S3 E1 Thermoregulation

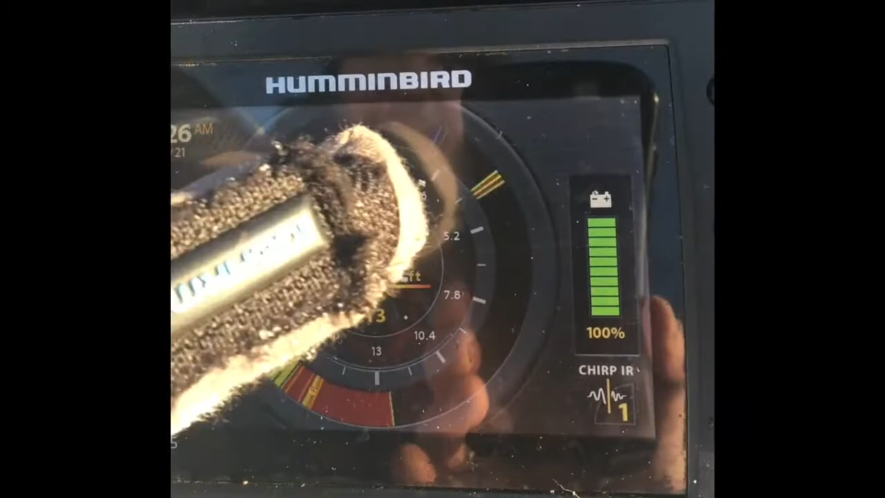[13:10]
This is the top of the water Where it says zero And the bottom is the red So that's bouncing sound
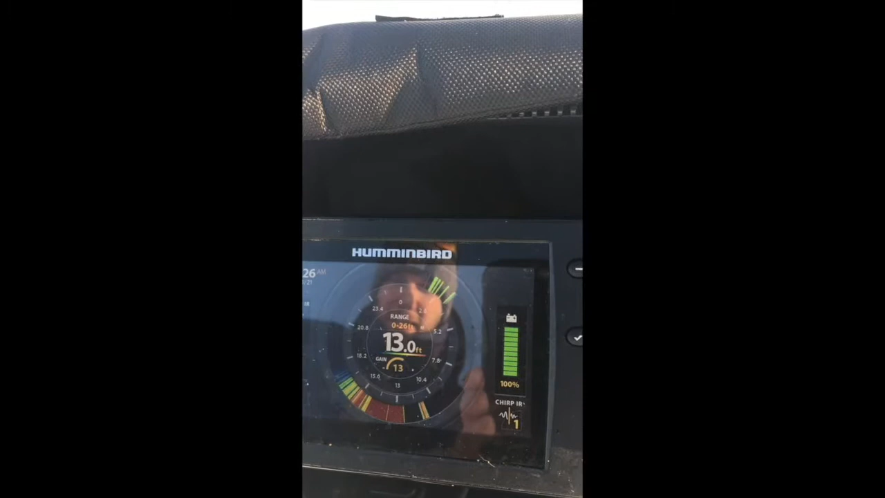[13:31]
On screen: depth 13.0 ft
Let's see Oh it looks like there might be a fish Going to come up here Let's see Okay the fish is almost on it